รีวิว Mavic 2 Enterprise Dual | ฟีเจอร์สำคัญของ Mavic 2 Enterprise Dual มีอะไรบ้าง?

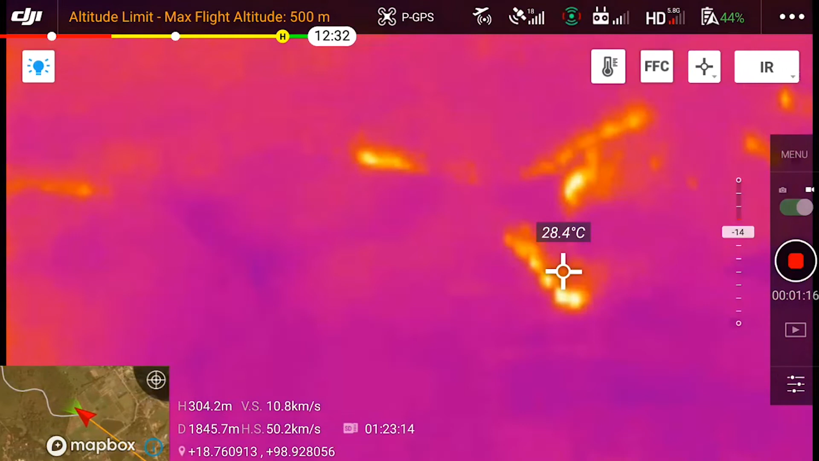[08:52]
On screen: spot 28.4°C
เป็นพิกัด UTM นะครับ และลอง
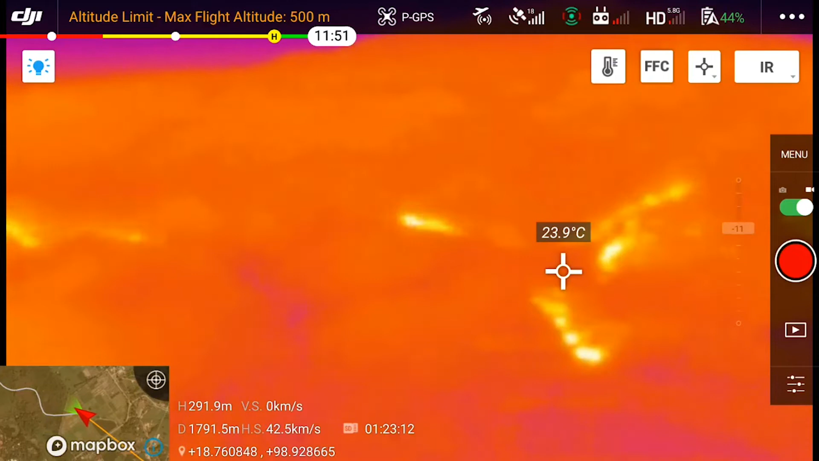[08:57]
On screen: spot 23.9°C
แล้วก็อีกอย่างหนึ่งคือมันสามารถที่เสร็จเลยคือเวลาปันทึกวีดีโอเนี่ยสามารถมี Timestamp ได้แล้วกำหนดให้มี Timestamp ได้ว่า
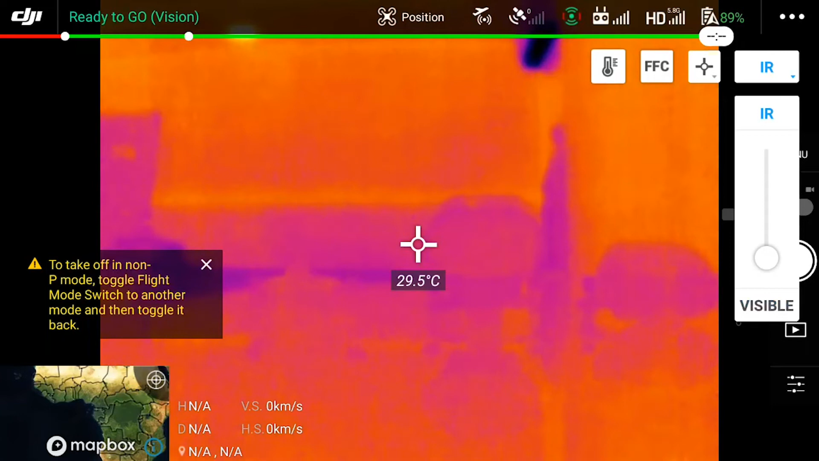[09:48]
On screen: spot 29.5°C
และยังสามารถผสมสีคือระหว่าง IR กับ Visible ผสมกันได้เพื่อให้เห็นภาพที่เป็นปกติและภาพคำร้อนอยู่ซ้อนกันสามารถประเมินค่าได้ว่าภาพที่เห็นร้อนเย็นต่างกันแค่ไหน
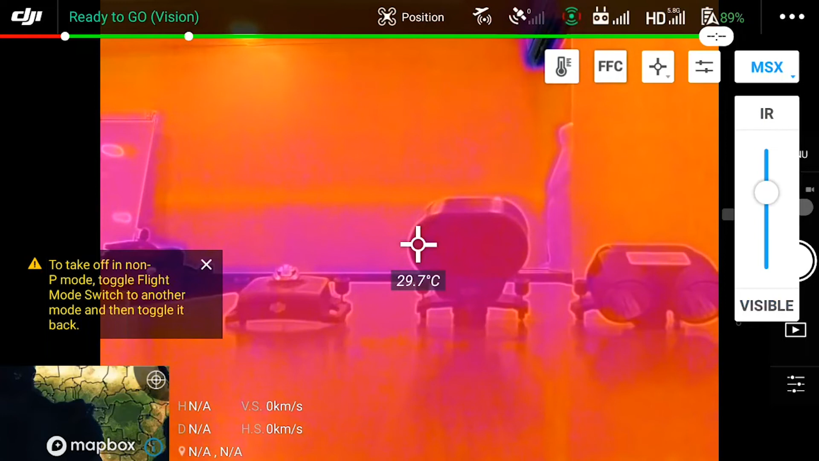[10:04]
On screen: spot 29.7°C
และยังสามารถกำหนดเป็นจุดได้ เป็น Sport ได้ว่าแต่ละจุดในภาพเนี่ย บัดเป็นอุธภูมิได้เลยนะครับแล
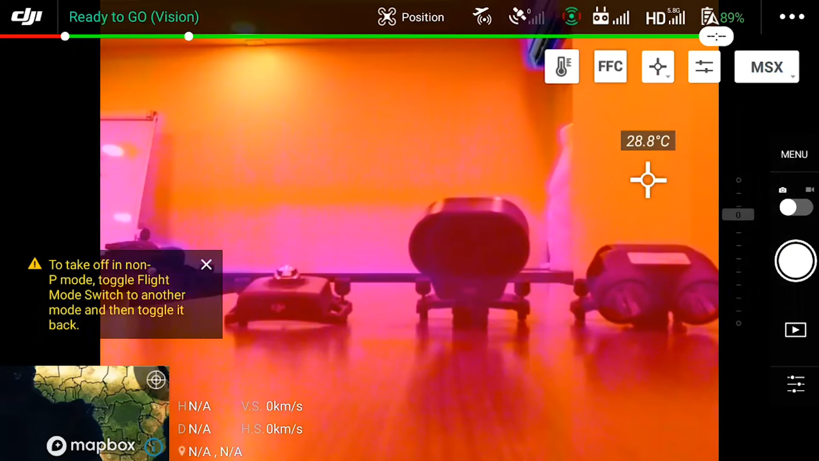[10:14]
On screen: spot 28.8°C
ะสามารถกำหนดเป็นครอบเคตของจำแหน่งที่กำหนดในภาพกว้างขยับขึ้นไปหลับลงได้นะครับเล็กใหญ่และมันจะบอกอุธภูมิของคืนหลังที่มากสุด น้อยสุด และอุธภูมิเฉลี่ย
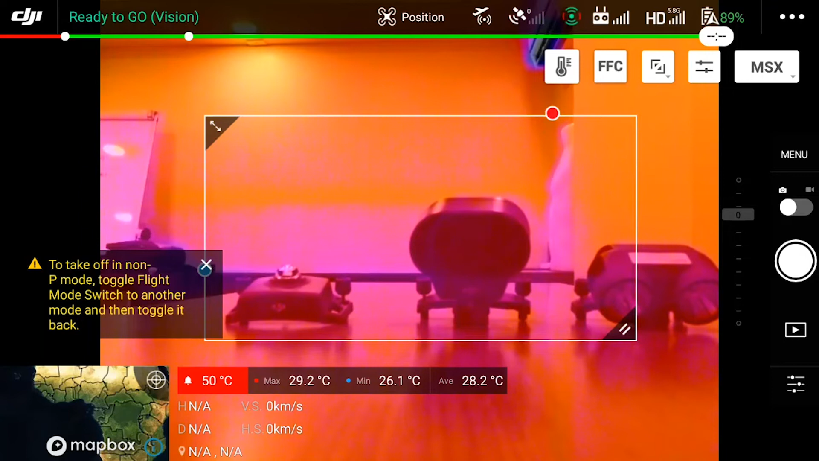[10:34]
On screen: max 29.2°C, min 26.1°C
นอกจากนี้ยังสามารถปรับพาเรตด้วยการกดภูมิตัวพาเรตกล้องนะครับของอุธภูมิกล้องความร้อนมีอยู่ห้าเฉสสี แต่ Hotspot,
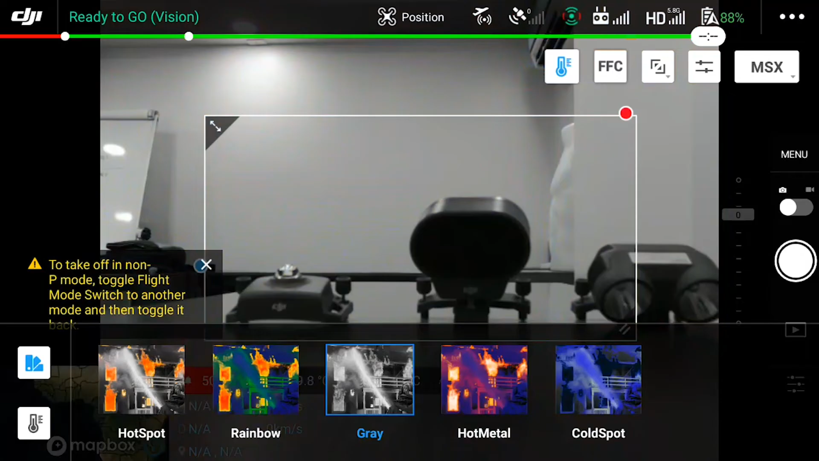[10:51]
Hot Metal แล้วก็ Cold Spot
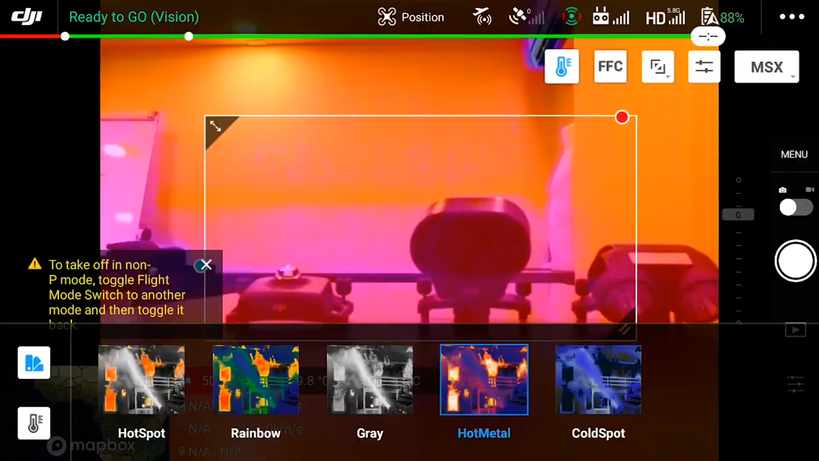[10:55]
ซึ่งเราก็กับคุณเคยกับ Hot Metal มากกว่าและยังสามารถปรุ่มนี้ยังสามารถกดเพื่อเลือก ถ้าเป็น Enable
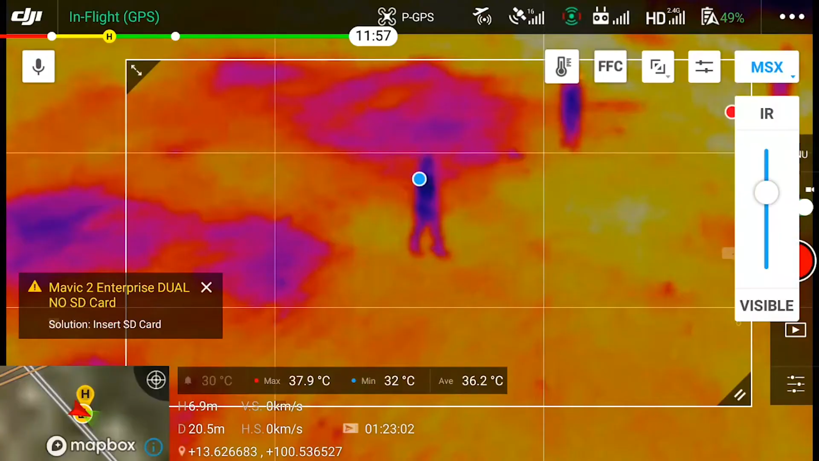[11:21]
On screen: max 37.9°C, min 32°C
หัดอุธภูมิทั้งทุก desseที่ที่ stage รับได้สุดกลับมาก็ใช้งานง่ายกลับมาเรื่องของการสอนภาพการสอนภาพชื่องสามารถปรับแต่งได้najกร
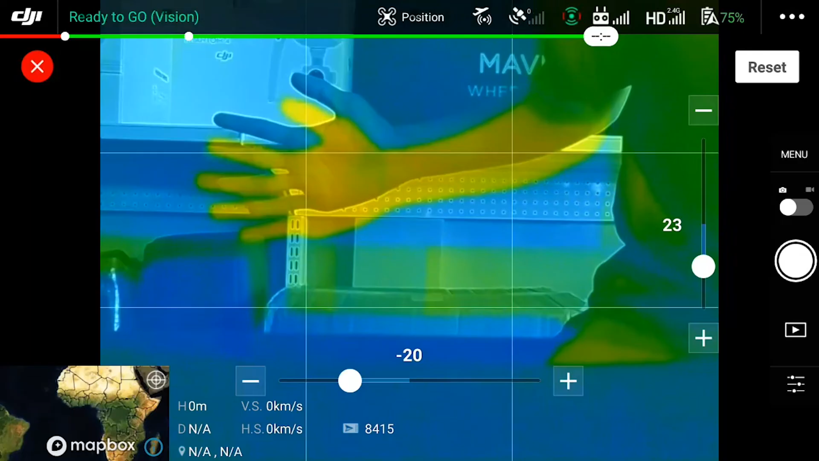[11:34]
manicicillumกล้อง RGB เนี่ย ถ้ามันไม่ลงตัวก
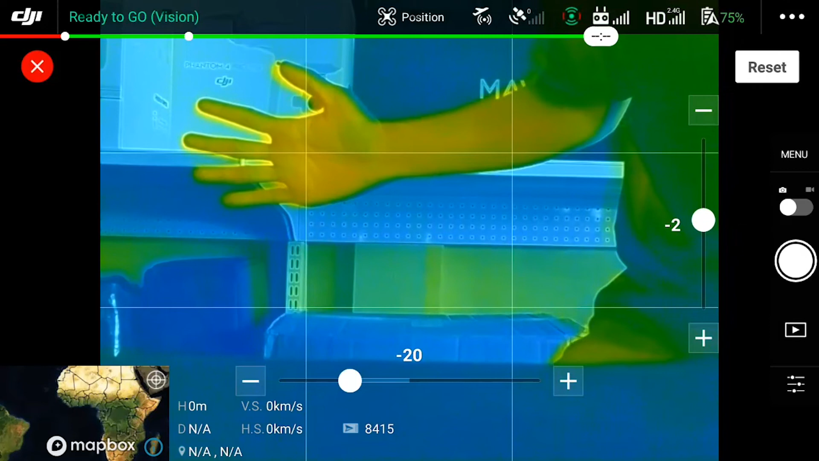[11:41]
็สามารถปรับขึ้นหรือลงให้ตำแหน่งมันพอดีกันได้ซ้ายขวาบนล่
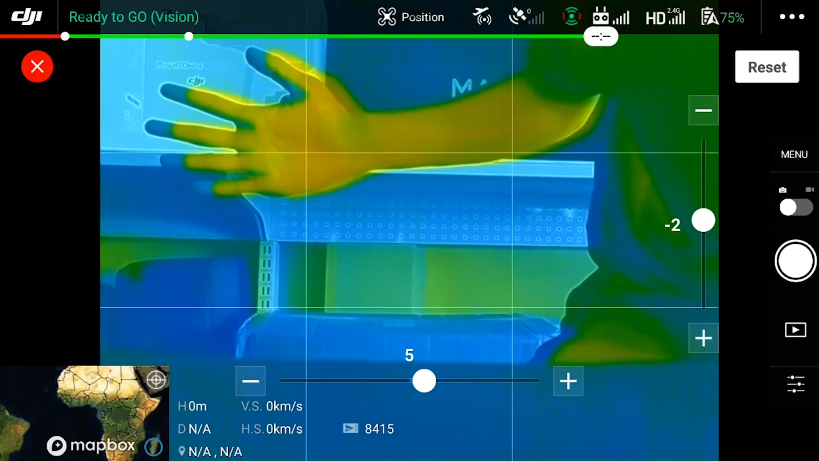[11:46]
าง เนี่ยครับ ซึ่งทำให้เราจะมองภาพชัดเจนขึ้น วิคอภาพง่ายขึ้น